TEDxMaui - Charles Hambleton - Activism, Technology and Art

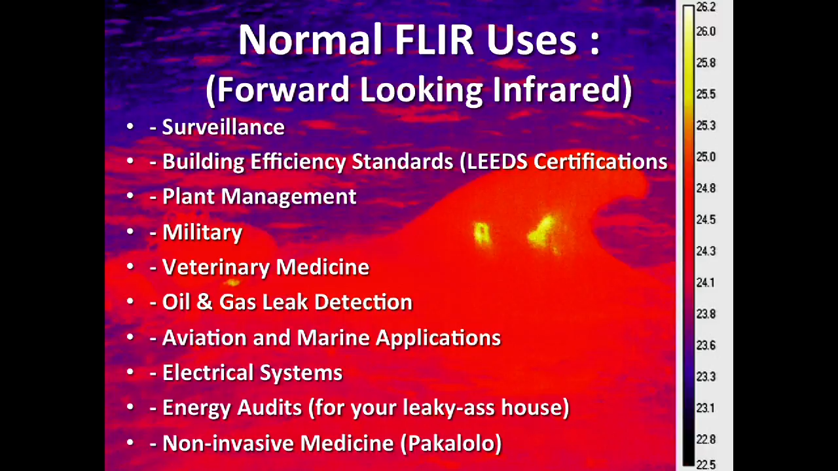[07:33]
I think they're required now for leads for doing a, for thermal audits for your house. Oil and gas, aviation, marine, we looked at that, electrical systems. We were talking earlier about breast cancer,
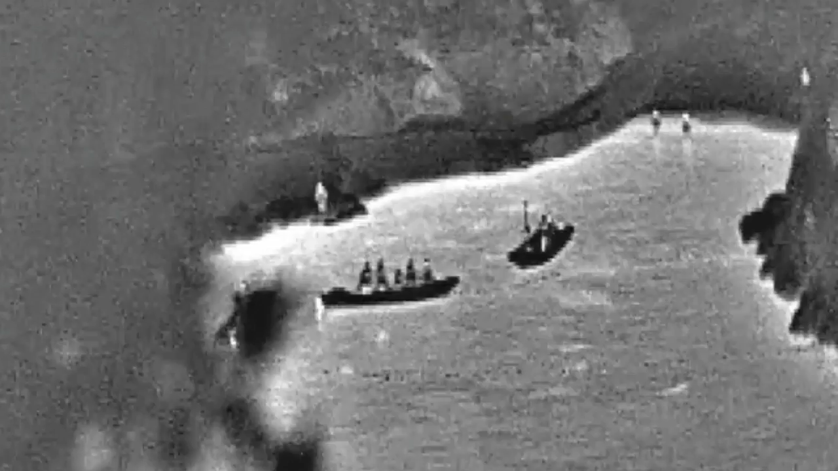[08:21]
But what I like, I like to use it for is like, you know, seeing, seeing these guys inside the cove and knowing where they are and, and being able to, and, and them not being able to see me. So it was very, uh, functional for that. Here's, here's an example of these young girls at the Osaka aquarium. They're actually looking at dolphins through the glass. But again, you know, this is a new, new experiment for me.
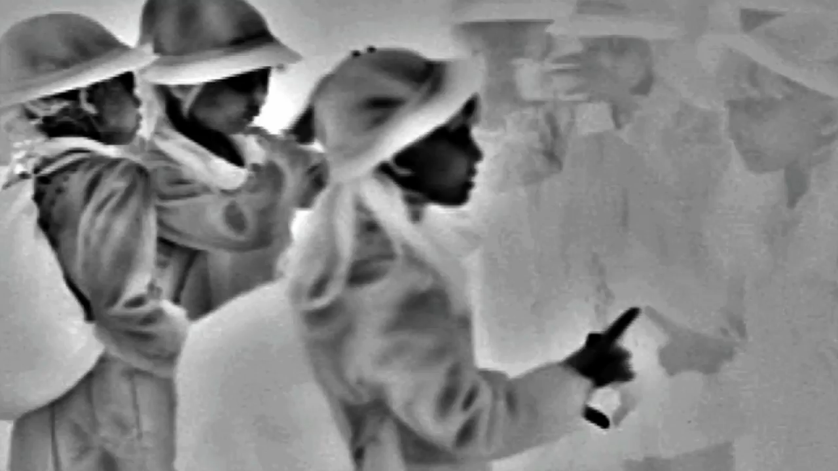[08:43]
All I see is the heat that's radiated off of the glass. You can't see the dolphins. So, you know, if you didn't know that, it just looks like they're looking at glass. But what they're actually looking at is dolphins swimming around in captivity. So that, you know, that meant a lot to me to, to know the story behind the image.
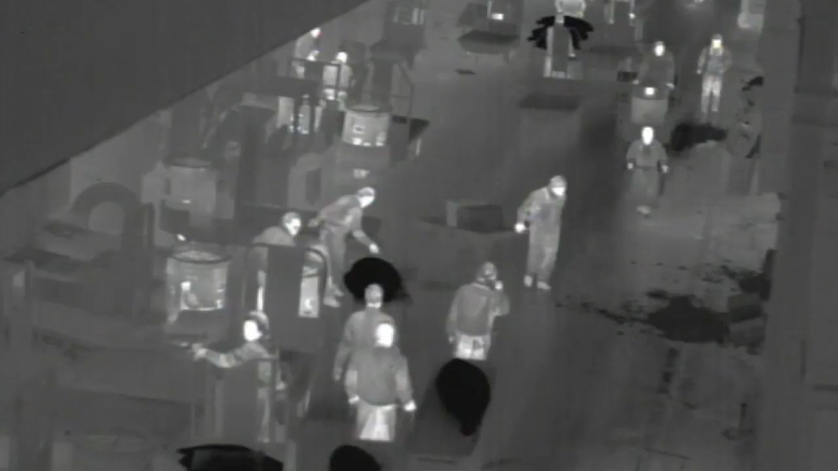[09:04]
This one, they actually look like aliens. You're in Tsukiji Fish Market, the largest fish market in the world, in Tokyo, with a camera. And we lived there for like weeks at a time. A lot of it's in the movie. But, so, so what these guys are, this is, you know, this, these aren't dolphins, by the way.
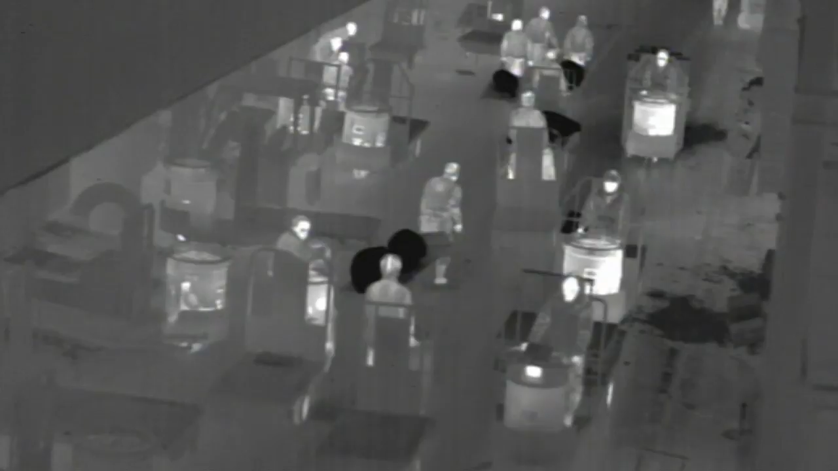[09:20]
This is frozen tuna and they're being stockpiled. If they were dolphins, that would just be, not too good. So, but you get to ride around on these things, get on the cart, it's, it's, it's like you're in a video game or something. So,